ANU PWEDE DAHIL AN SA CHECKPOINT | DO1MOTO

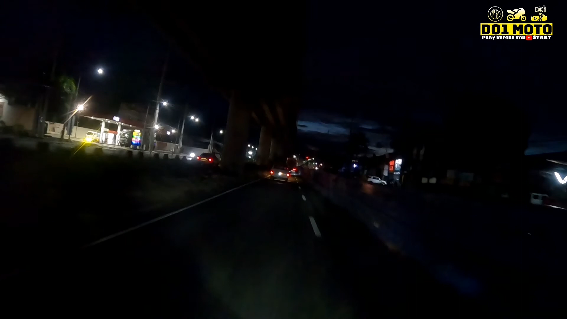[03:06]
Kasi biyahe kasi natin medyo madilim pa. So wala kayong makikita ng magandang scene. So let's go, let's go!